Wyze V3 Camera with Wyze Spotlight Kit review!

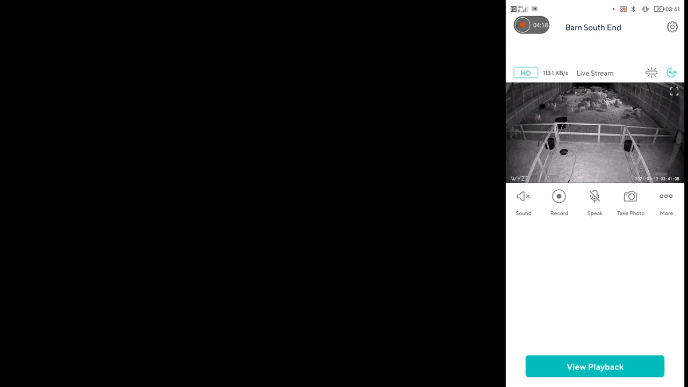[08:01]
you can see the IR from the camera in the background or the cameras in the background but I'm going to turn those off as well here in the next clip so you can see what it's like with just one cameras worth of IR so in this clip you're going to see that the spotlight we turned it on for the camera that is right here by us only the one of the gopros mounted next to for the moment
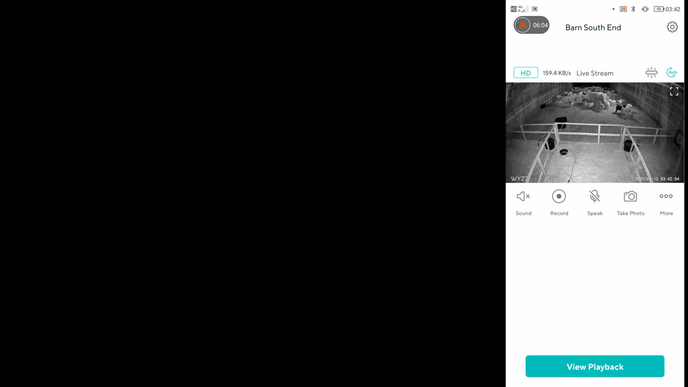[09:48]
picking up the higher lights in the back from the other cameras that are mounted so I
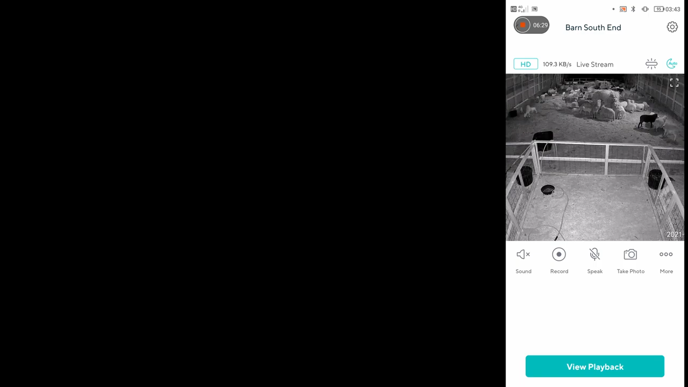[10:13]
you know what we're doing here so let me turn those IR lights off on the other cameras
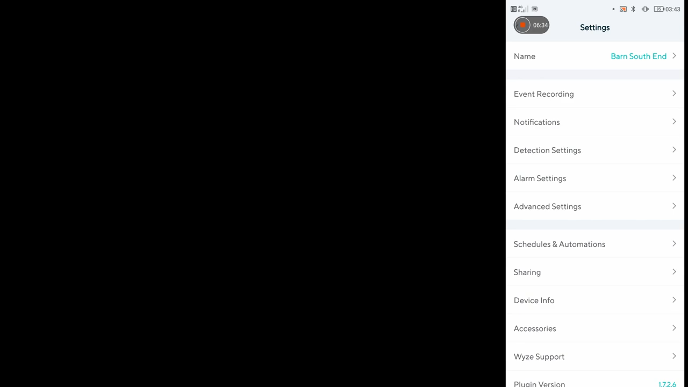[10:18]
real quick this is how far it can see with one cameras IR the bail that you see there in front of us is 35 feet away notice the
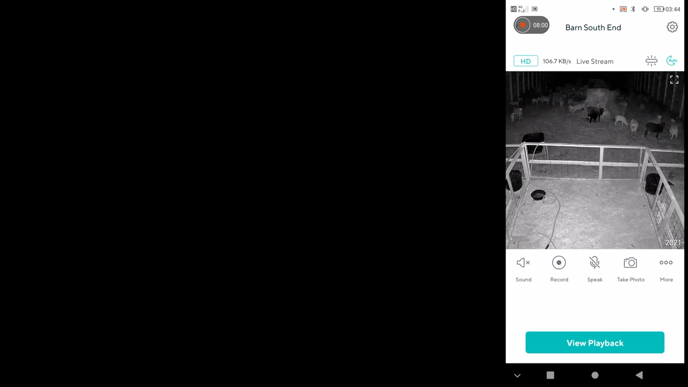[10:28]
GoPro don't pick anything up because it doesn't pick up IR but at 35 feet away I still think that's very clear for a night vision
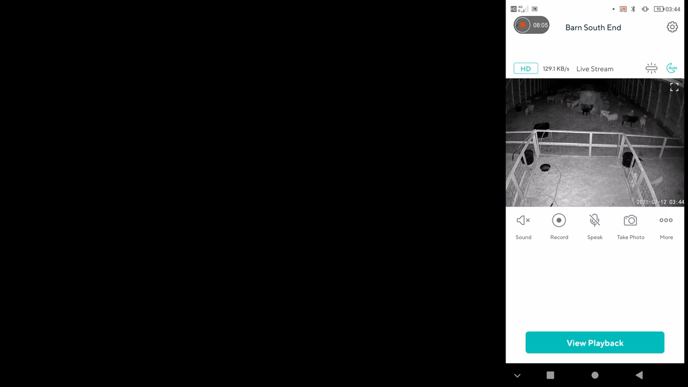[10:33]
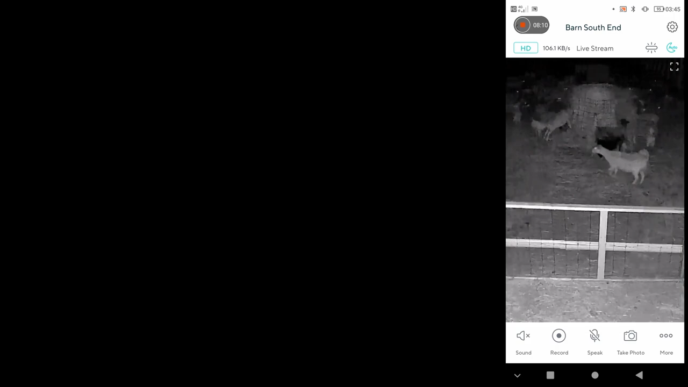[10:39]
you know you can see here I'll turn the lights on and then takes a second for the night vision to turn off and to turn back
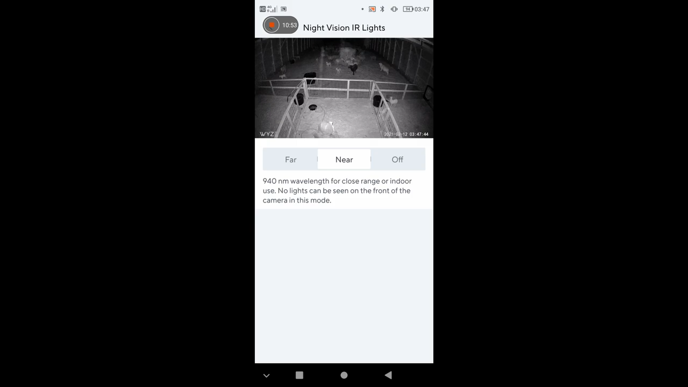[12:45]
you have the far one on it will show four little red dots and they're faint